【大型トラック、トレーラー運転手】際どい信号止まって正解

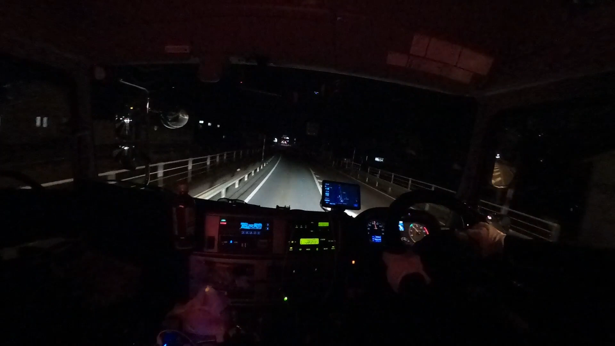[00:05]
いやまたね北陸へ向かってますけど今日はまたいつも行く黒部ですねでまた下の荷物も前回と同じ伊水からね同じルートですねほんの少しだけねちょっとカメラの位置を変えてみましたあんまり分かんないかな
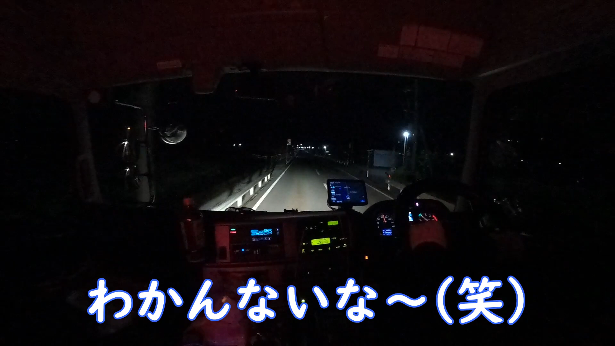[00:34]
なんかね今日すごい信号引っかかる
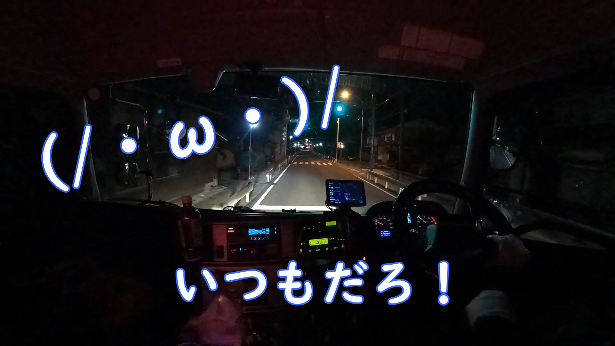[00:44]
今日というか僕は結構いつも引っかかるんですけどなんかすごい引っかかるなんか一段と引っかかる感じしますね今はちょっと調子いいですねさっきさっきれんちゃんであるとこなんかずっと引っかかってましたもんね
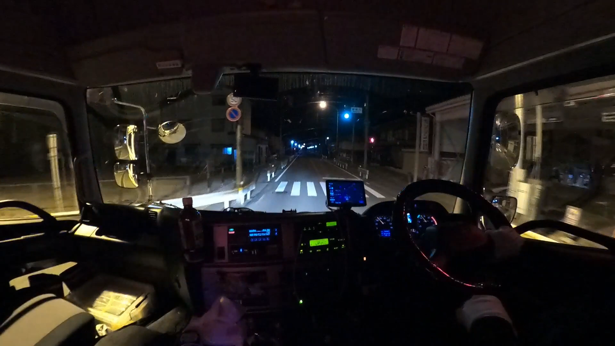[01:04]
最後に引っかかるちょっと際どい感じやなと思ったところで散々引っかかってたんでわーと思いながらもでもやっぱり止まって右見たらパトカイました危ねえと思ってさっきから引っかかれてみたいな感じで行ってまっとったらえらいことになってました